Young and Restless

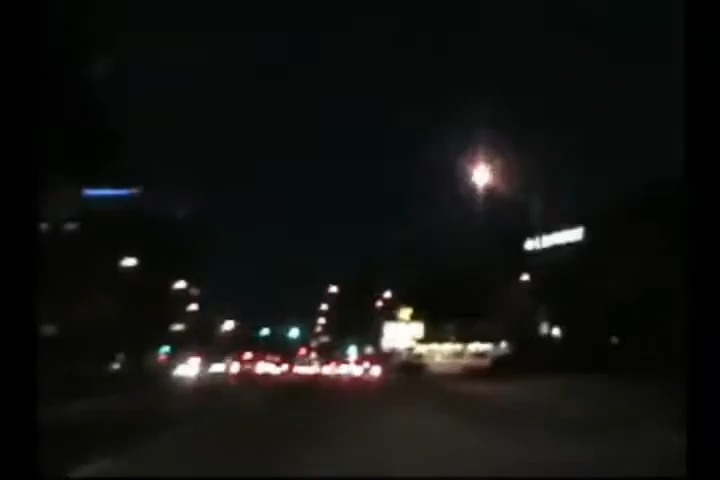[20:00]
Yes, in the world of street racing, they mean business. Funny is, the police station is right here. Film a police station right here. Huh. On the right. Right by this Carl's Jr. That's the library. And right here's the police station. Film the police station. Okay, where is the police station? Right here. Anaheim Police.